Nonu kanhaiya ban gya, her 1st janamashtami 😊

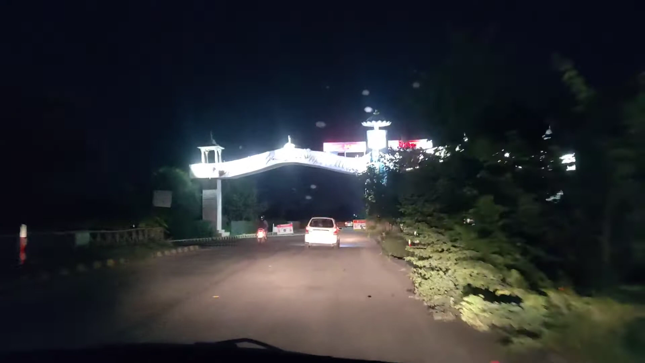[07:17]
तो अभी जा रहा था CNG डलवाने मतलब आया हूँ डलवा के और ये देखो कितना सुन्दर लग रहा है ये गेट इस टाइम